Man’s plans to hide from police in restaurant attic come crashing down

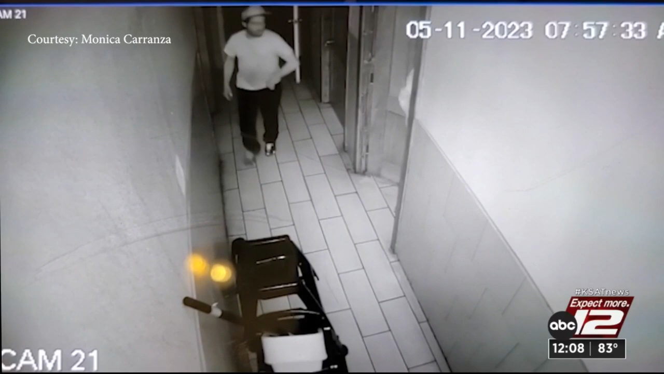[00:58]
Carranza shared surveillance video showing the suspects scrambling toward a hallway. She hid into the girls' restroom, she put her feet up and then went ahead and closed the door.